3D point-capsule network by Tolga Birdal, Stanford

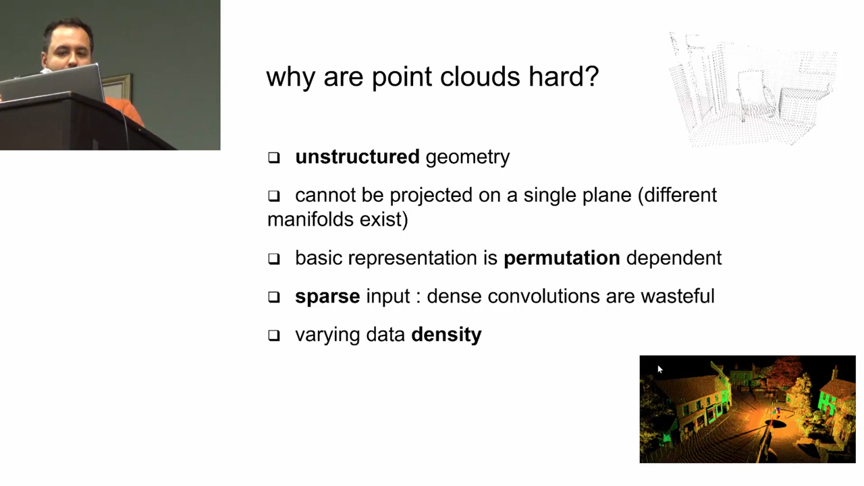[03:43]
stage and then less points at the back because of this the the angle between the race basically right so you want to handle all these things um and there is a particular network design for this uh by charles chi and what
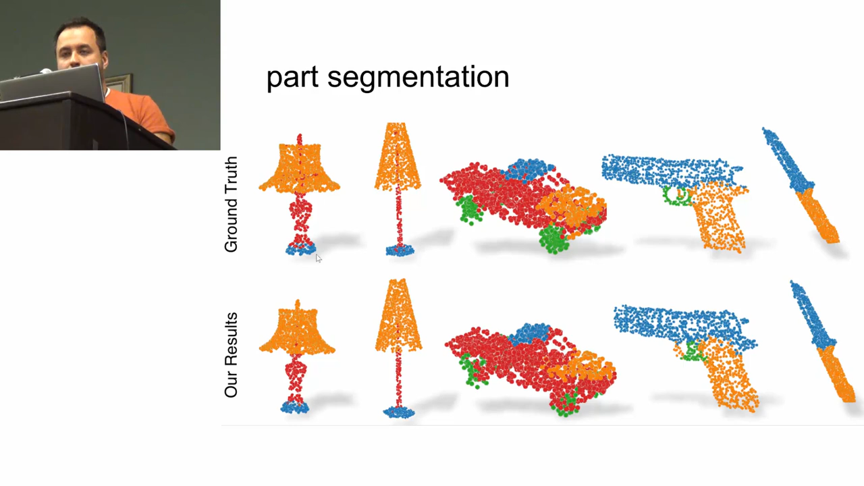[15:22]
i end up with this part segmentations which look like this and it's pretty close to the ground so i don't have much time and therefore i will not pause on them too much
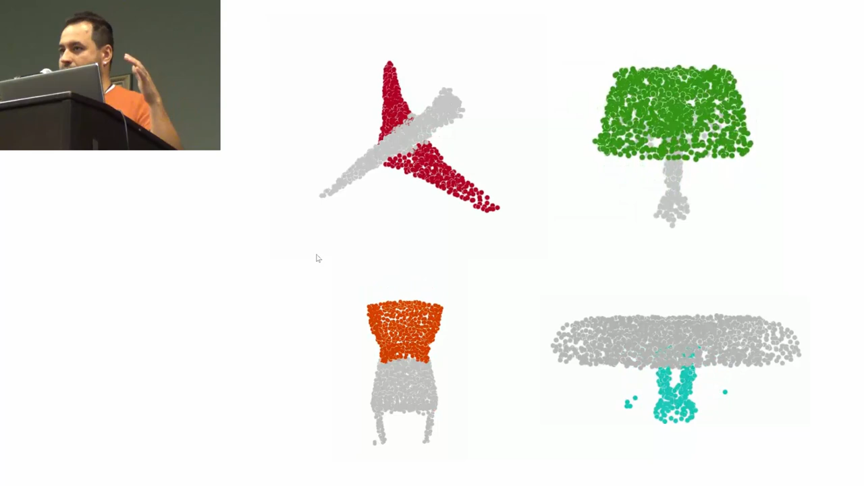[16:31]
at all loss on this right it's it's really just we are interpolating the latent space only and you see the topology of the two legs of the table they come together so it can also handle topology changes